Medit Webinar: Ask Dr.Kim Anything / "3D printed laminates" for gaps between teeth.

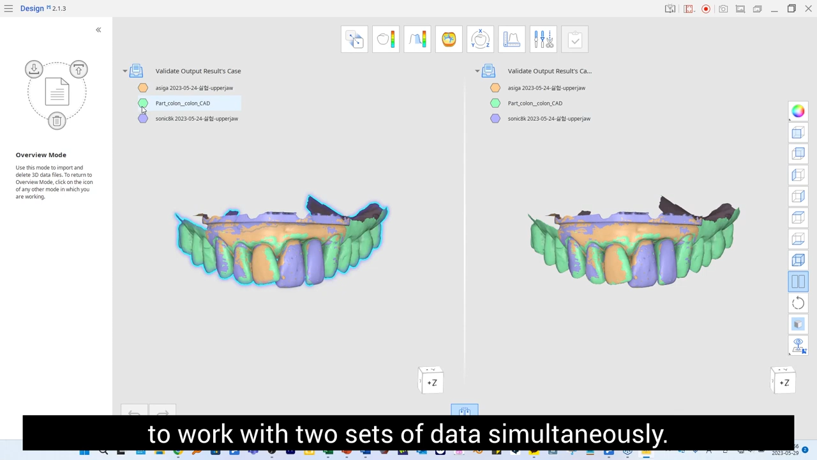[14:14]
with two sets of data simultaneously this option is available during overview and deviation display
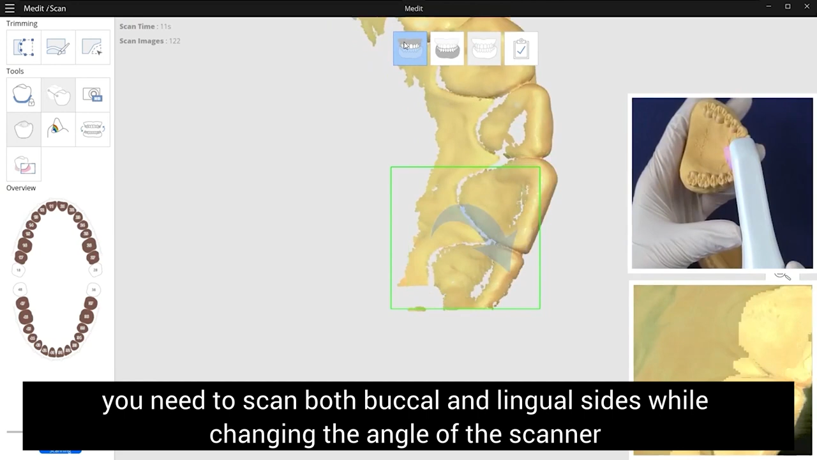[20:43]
scan both buccal and lingual side while changing the angle of the scanner to
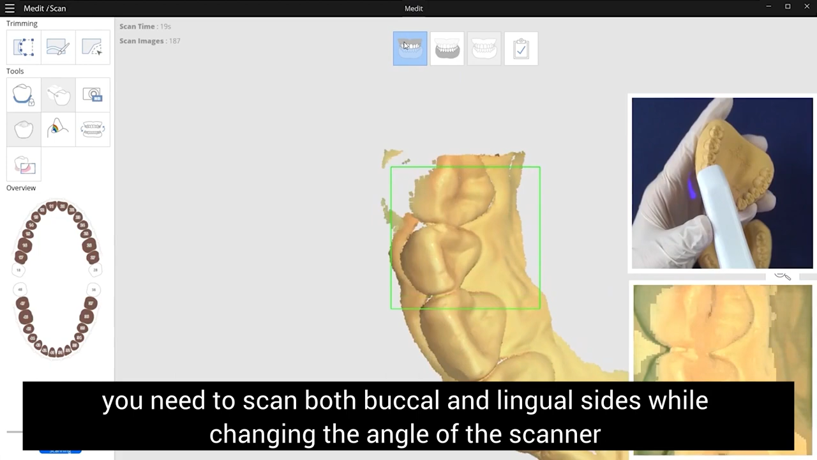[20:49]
avoid this error when moving to the other side